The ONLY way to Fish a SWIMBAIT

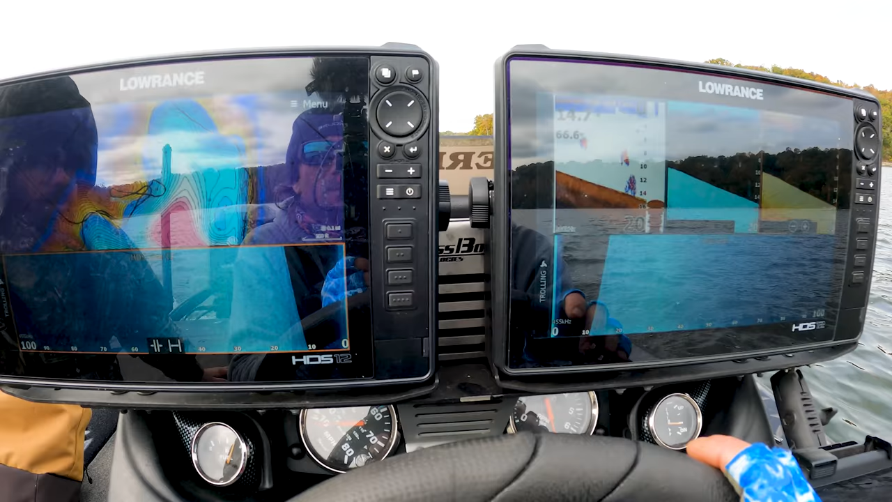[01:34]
Are you ready to do some swim bait fishing? Swim bait's from Bob.
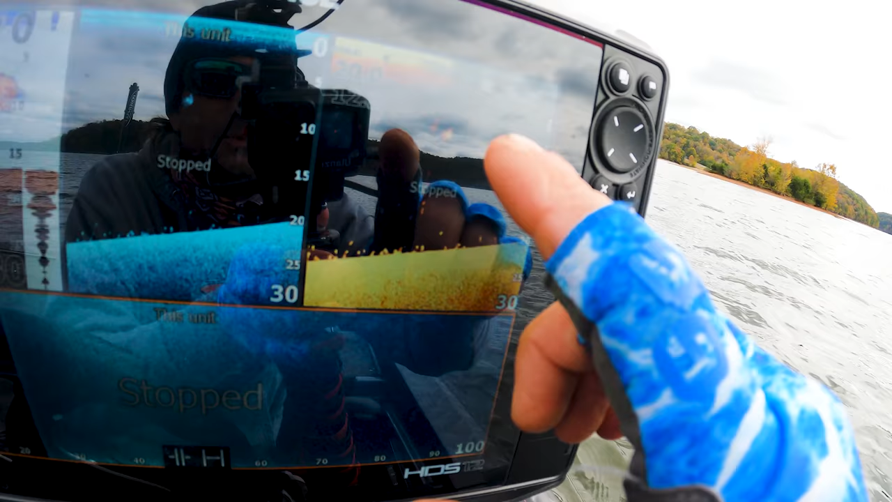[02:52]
Check out that row of wonderfulness. Those are all bass fish.
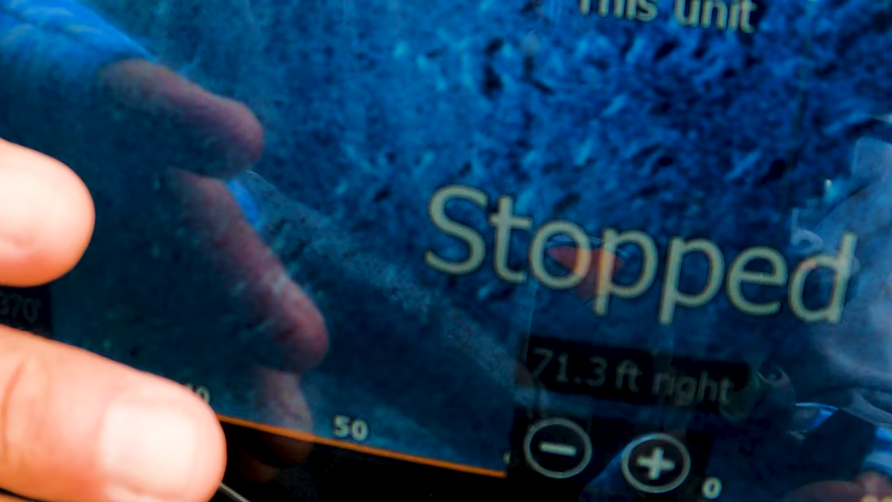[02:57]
You see all the shadows down there, guys? Those are all fish, all scattered out. Isn't that cool?
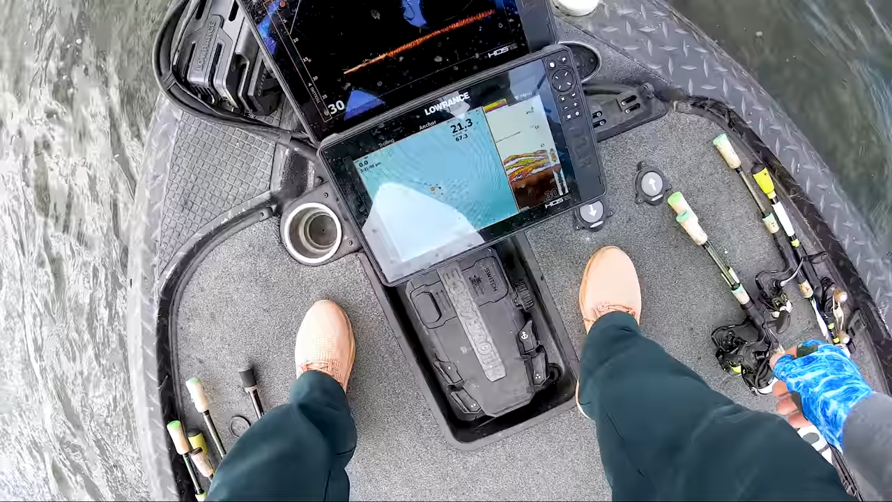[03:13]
They're actually over a little. No, that was a cat. Well, that was actually not a bad cat. I think there might be some over that way, dude. That's a mega school.
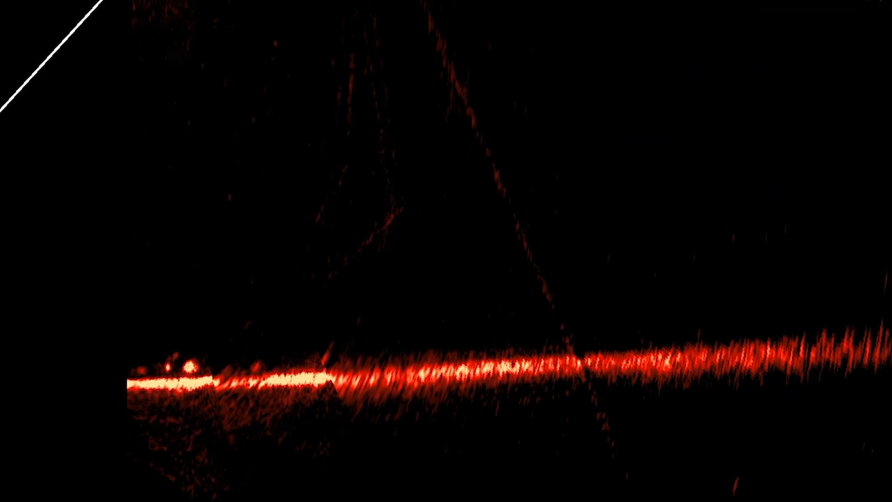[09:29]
That's what an arc looks like on the 2D. And as this thing turns, you can kind of see them lined up on the active target.
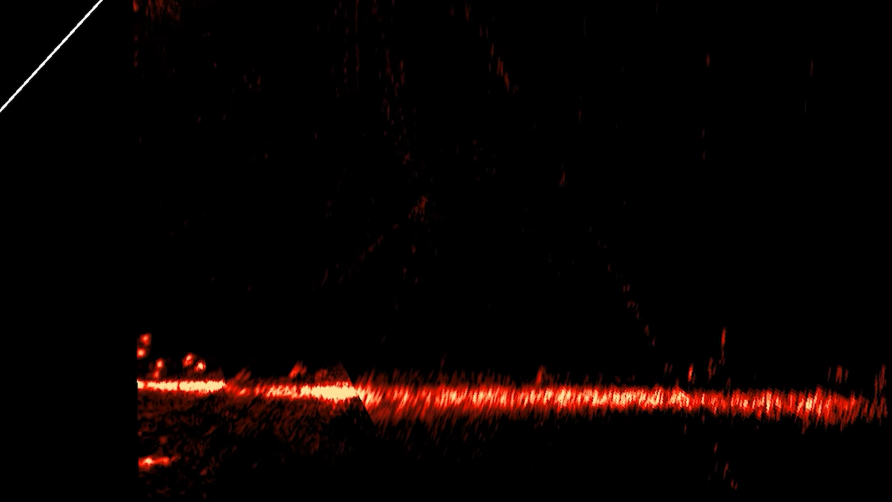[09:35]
I'm going to turn it just a little there. See how they're kind of like lined up. You can see the dots right there. Basically, they're chasing bait, but they're still set up almost like what you'd find on, say, like a ledge or something.